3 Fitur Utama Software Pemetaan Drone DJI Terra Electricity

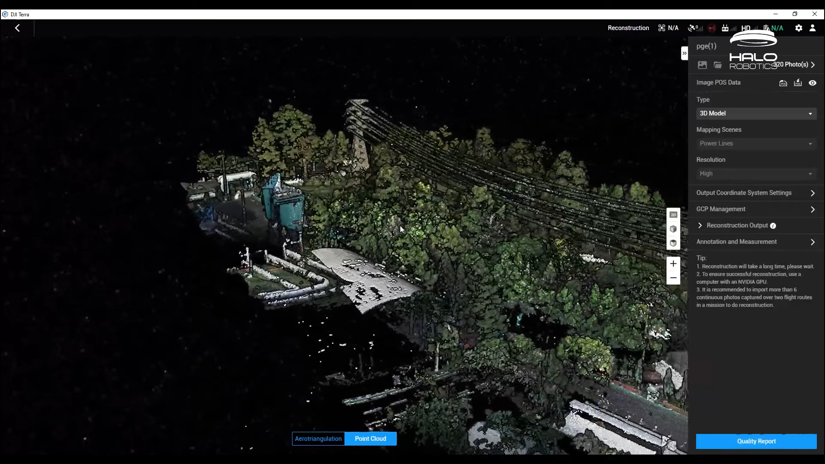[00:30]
ini atau license ini memiliki tiga fitur utama yang
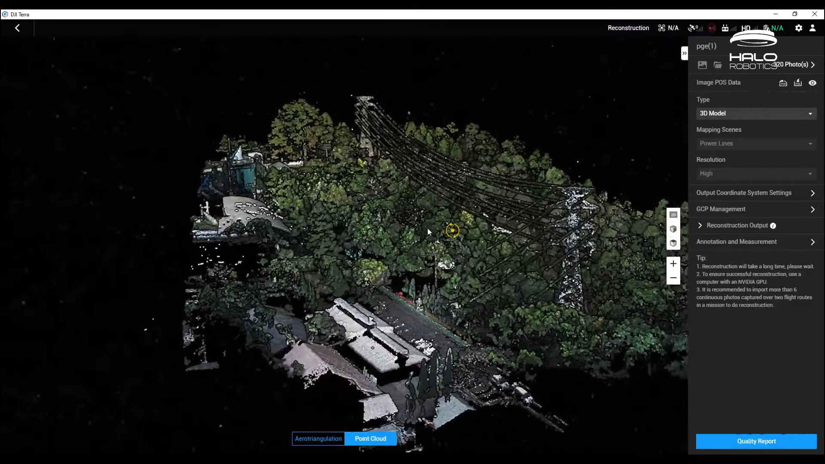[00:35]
memberikan fokus pada pemataan dan juga prosesing
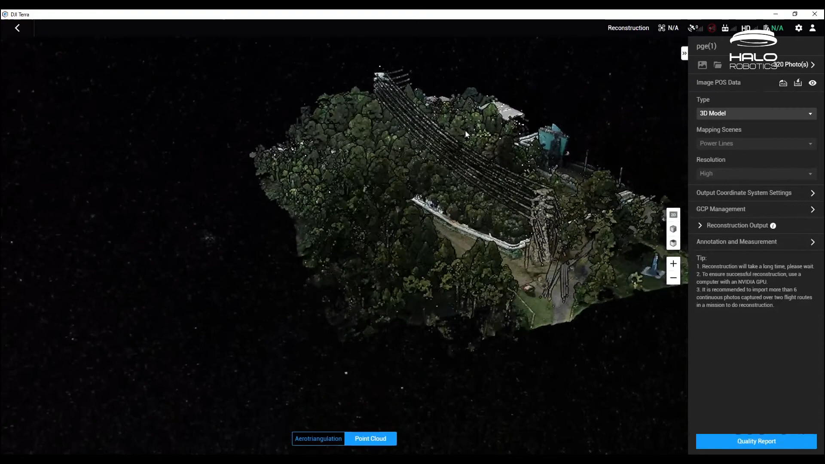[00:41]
data tiga dimensi untuk keperluan sutet atau power line Fitur utama yang
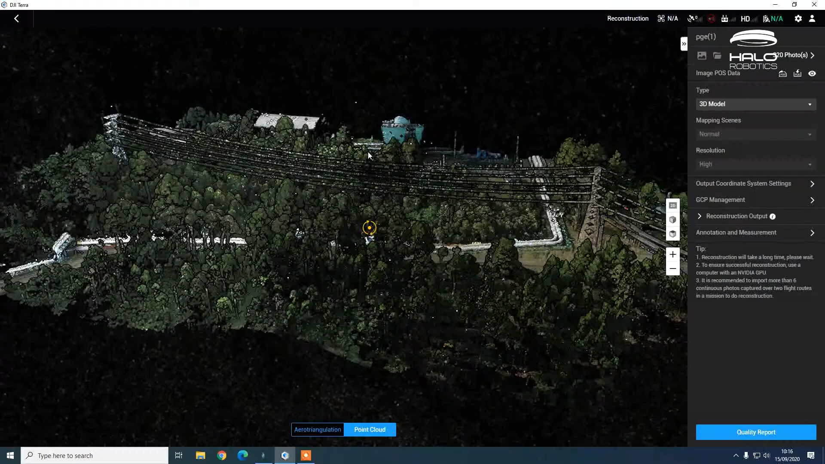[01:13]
pada post processing ini secara otomatis dan dengan interface yang sangat mudah digunakan Operator atau user dapat langsung
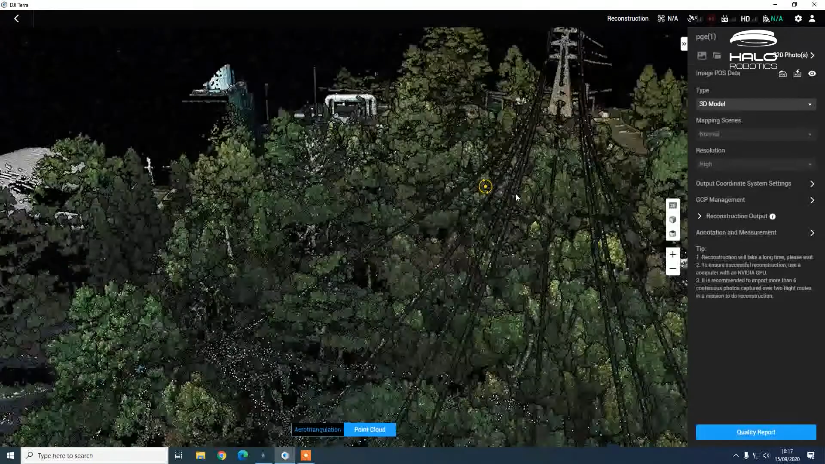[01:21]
memilih mode processing datanya untuk tiga dimensi Oke seperti apa detail fitur-fitur dari DJI Terra Electricity ini langsung
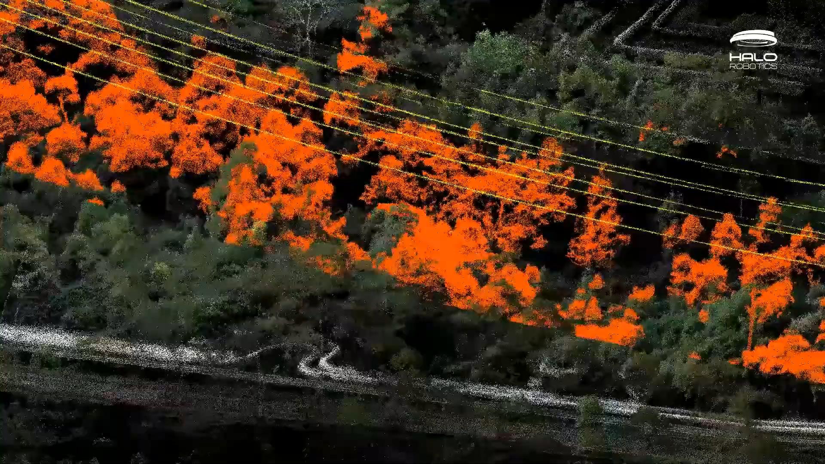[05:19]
Jadi disini kita sebutnya danger point analytics ya Mana
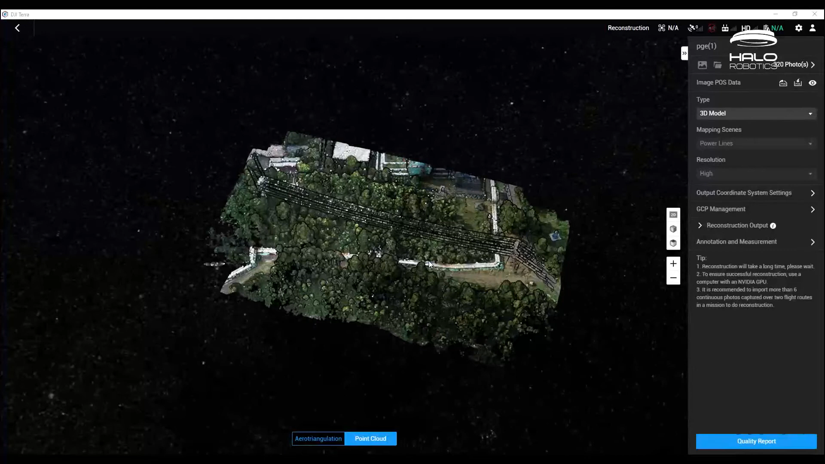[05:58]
cuplikan video berikutnya Kita dapat lihat juga ini adalah hasil 3
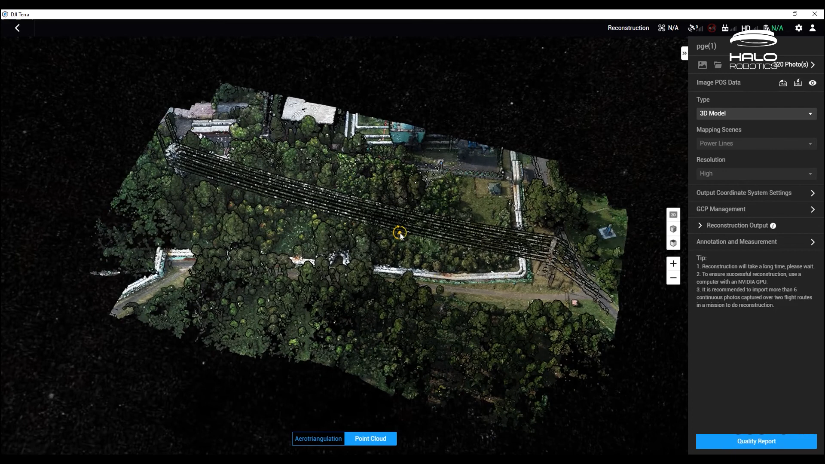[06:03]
dimensi yang ROE dari DJI Terra Electricity Jadi kita dapat lihat pada video
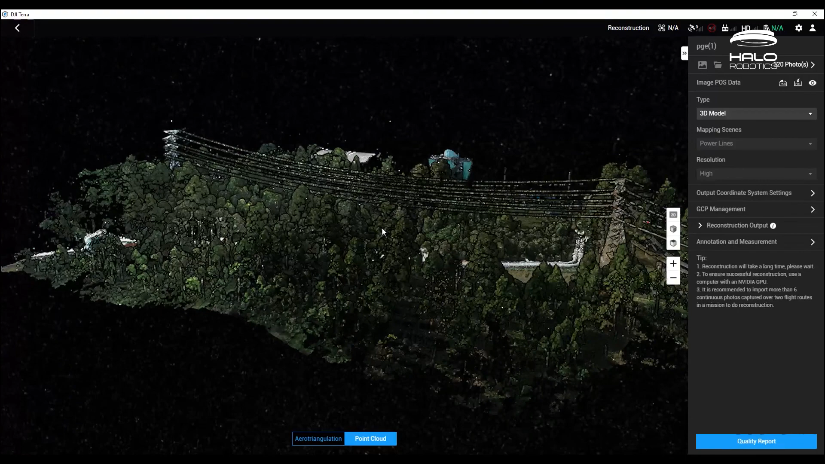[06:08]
ini Hasil yang dihasilkan juga menyerupai point cloud yang dihasilkan oleh lidar sensor Sangat akurat,
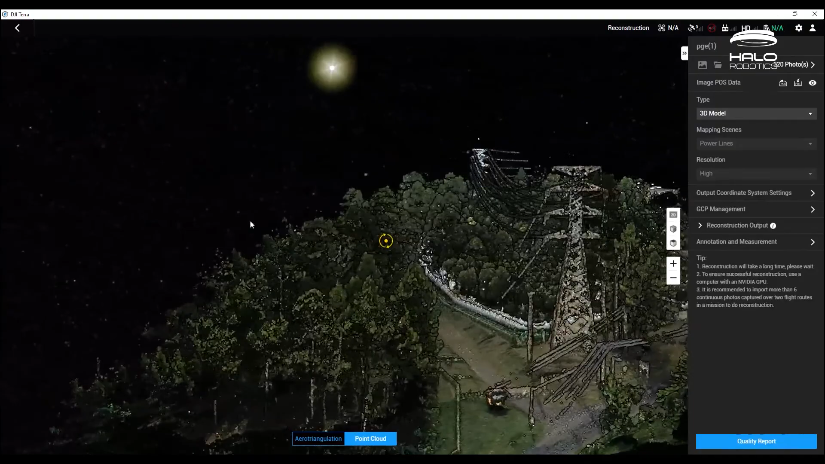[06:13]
tidak ada kabel konduktor yang kehilangan atau miss
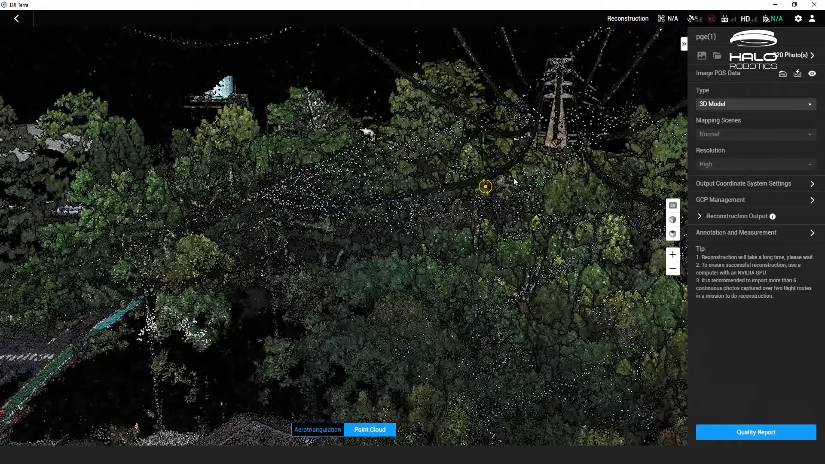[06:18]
pointnya Dan juga outputnya sama seperti lidar Itu berbentuk titik-titik ya Titik-titik point
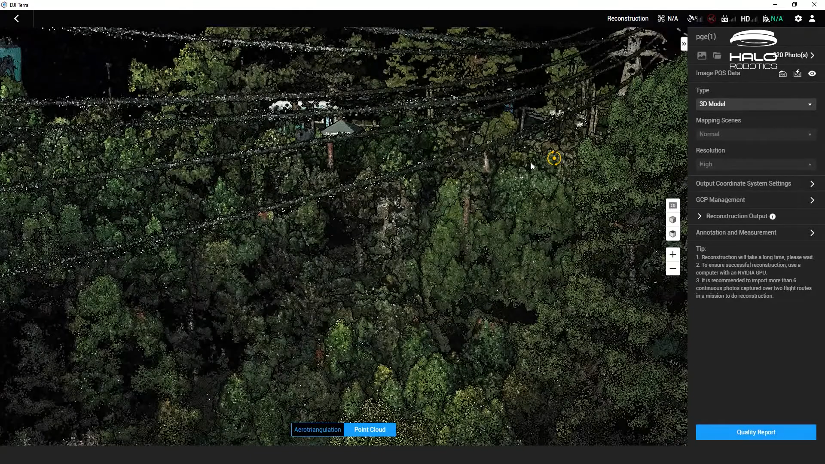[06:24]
cloud yang nanti dapat kita proses lebih lanjut layaknya Hasil data point
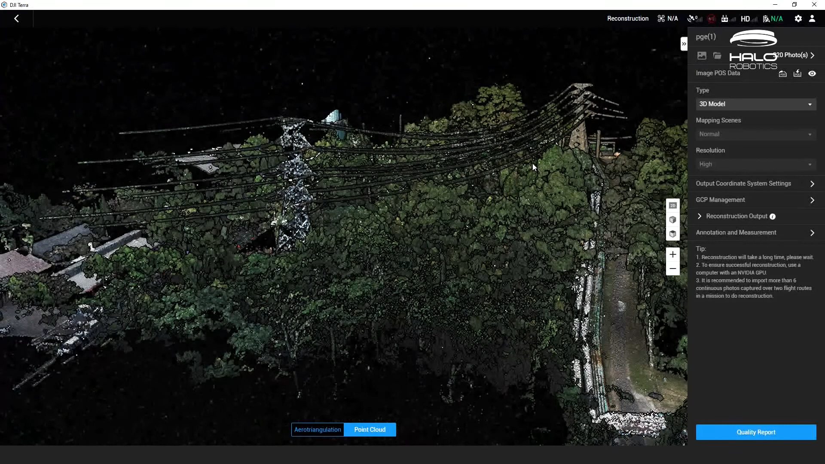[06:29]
cloud dari lidar sensor Post processing ini juga dapat dilakukan secara real time di lapangan
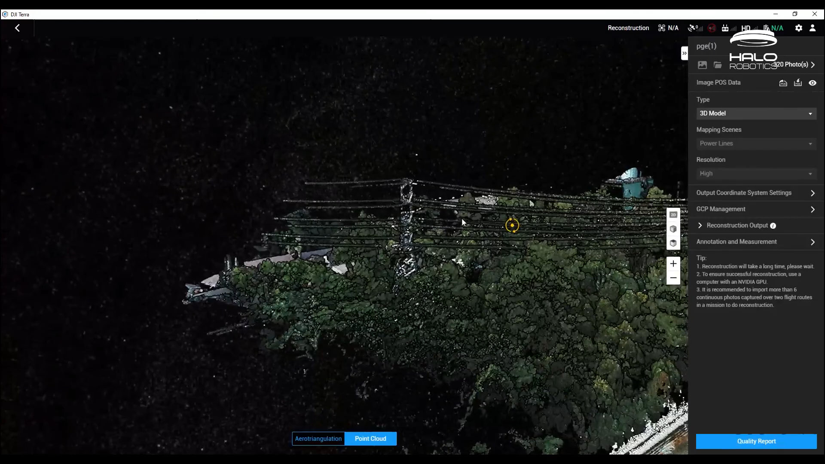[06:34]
Untuk melihat secara cepat hasil datanya Jadi teman-teman di
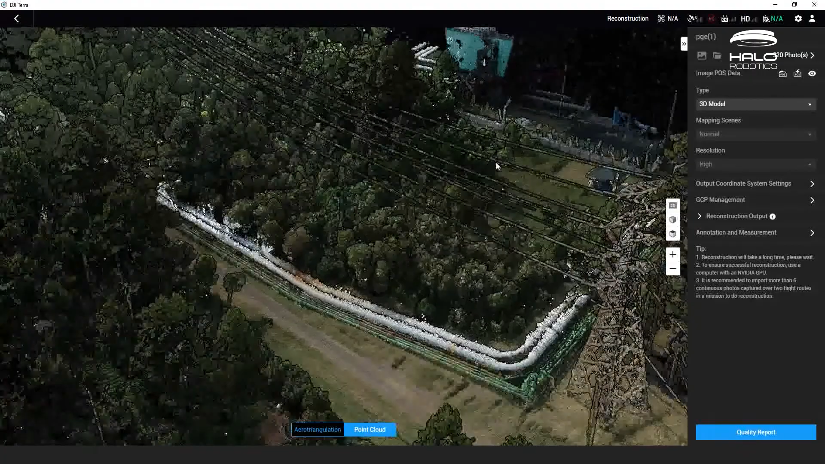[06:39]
lapangan itu langsung dapat memberikan informasi dan reporting atau laporan Secara
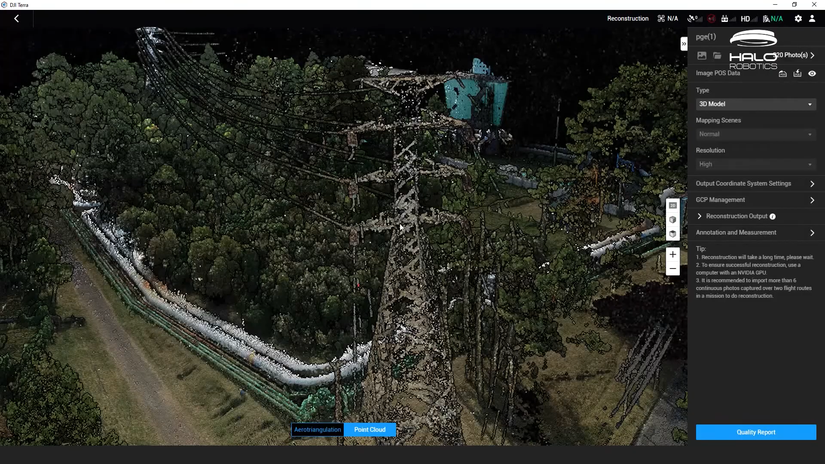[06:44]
spesifik area itu butuh perawatan atau penabangan pohon langsung di tempat dan di
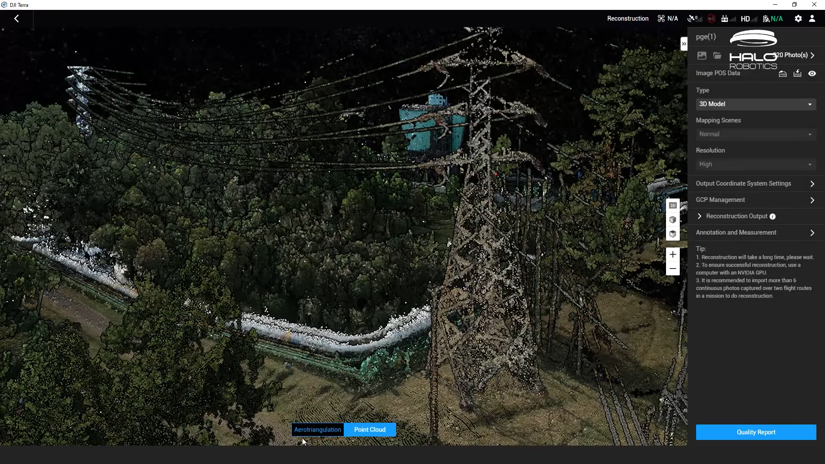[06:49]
lokasi Jadi hasil review kami dari Hal Robotics untuk DJI Terra Electricity ini terbilang cukup baik Karena memang